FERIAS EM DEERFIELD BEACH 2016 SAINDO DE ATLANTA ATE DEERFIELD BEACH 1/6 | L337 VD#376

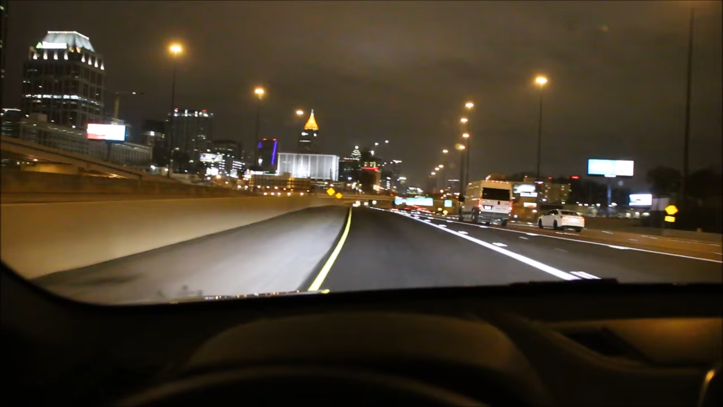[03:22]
Express. Sorry. Olha, dá um zoom ali. Aí nenhum mais carro pode entrar nessa linha da gente. Não. Pode.
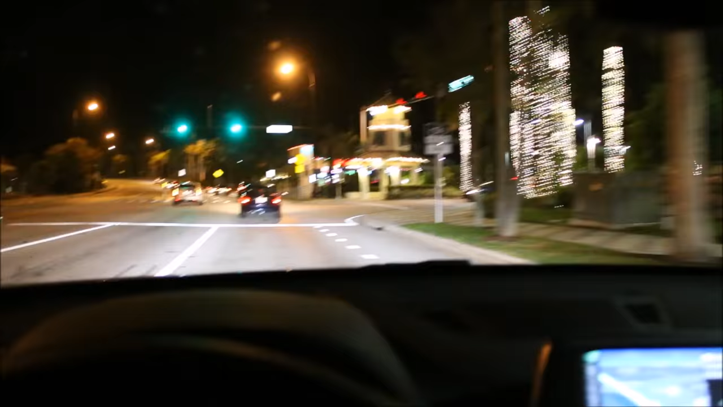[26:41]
Cansadíssimo, porque são 13 horas de viagem, né? Quer dizer, é menos, né? Mas é que a gente deixou pra passar em Tampa, Clearwater, pra aquele lado de lá. A gente perdeu mais umas 3 horas, então... estamos chegando aqui 7h30. Mas tá dentro, é isso mesmo. 7h30 no hotel, vou pegar a direita aí.
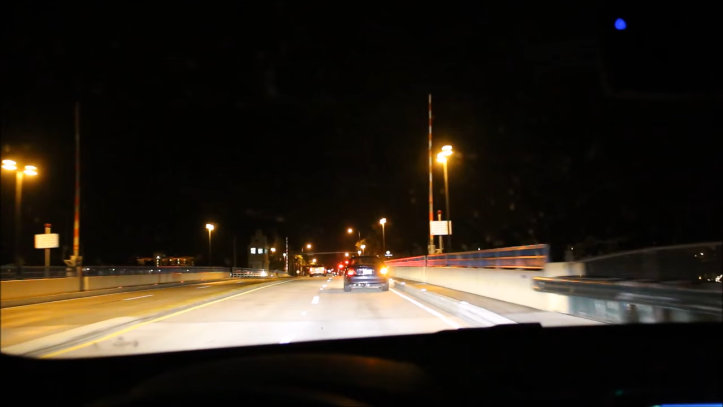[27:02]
Isso aqui é a Hillsboro. Ainda bem que a gente pegou a ponte fechada. Essa ponte aqui de ferro lá abre.
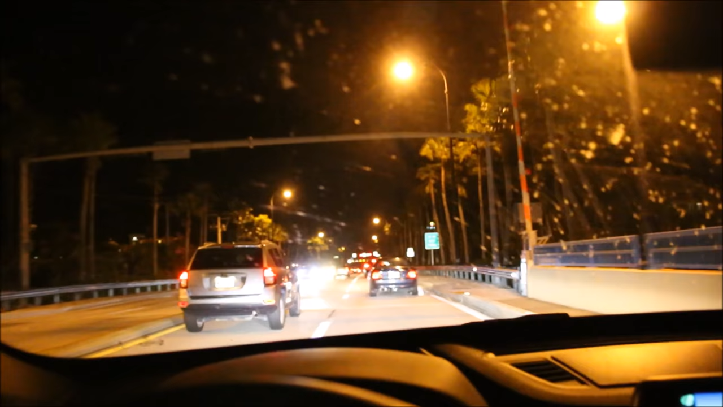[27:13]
Aí estamos chegando no hotel, graças a Deus, bicho. Meu Deus, o cara não vai entrar hoje não, é? Outros dois aí apestados, bora. Bora, bora, meu irmão.
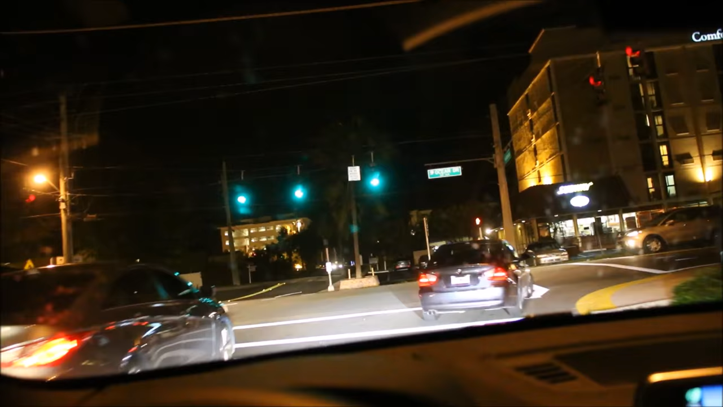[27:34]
Vamos, Fidiha. Pronto, isso aqui é a minha avenida preferida. Meu lado esquerdo aqui, galera, é o mar. Dá pra ver ali, não, mas é o mar.